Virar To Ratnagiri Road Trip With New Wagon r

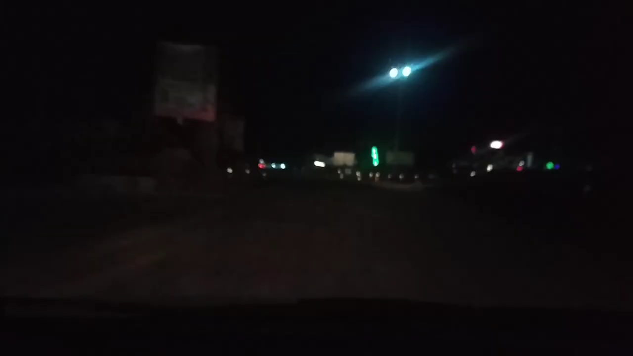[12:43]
तो अभी हम रत्नागीरी सीटी पहुचे हैं तो यहाँ से सीधा हमें राइट लेने का है तो हम लोग रत्नागीरी सीटी में पहुच जाएगें यहाँ से बस पास से 6 किलो मेटर